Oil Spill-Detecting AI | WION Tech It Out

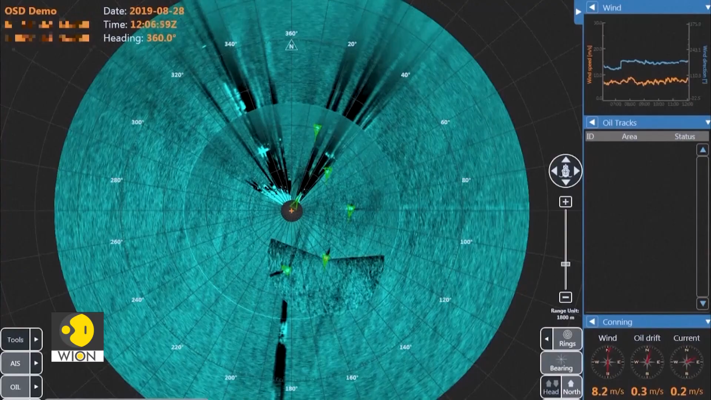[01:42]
And that creates an image of the sea's surface around your installation.
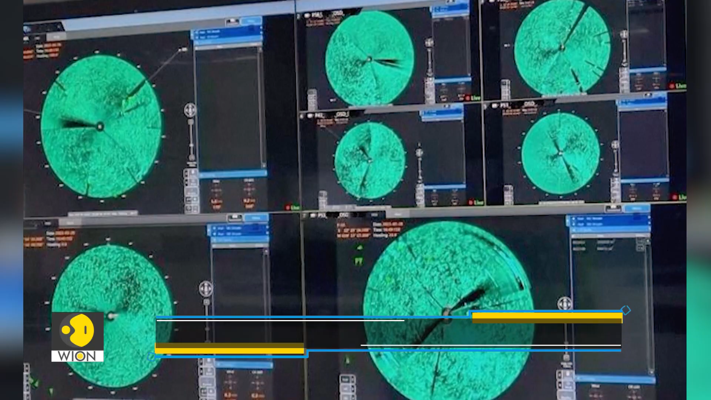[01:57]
And that we can detect looking at the radar image with some nice advanced analytics on top of it.